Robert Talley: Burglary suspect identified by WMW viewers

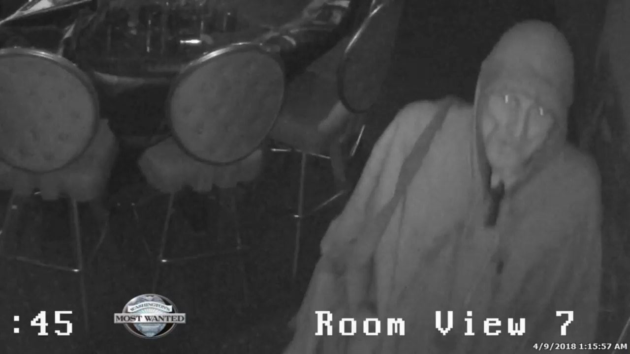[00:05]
In Spokane, your tips have identified this burglary suspect at a casino after agents with the Washington State Gambling Commission say he hurled a rock through a window to get inside.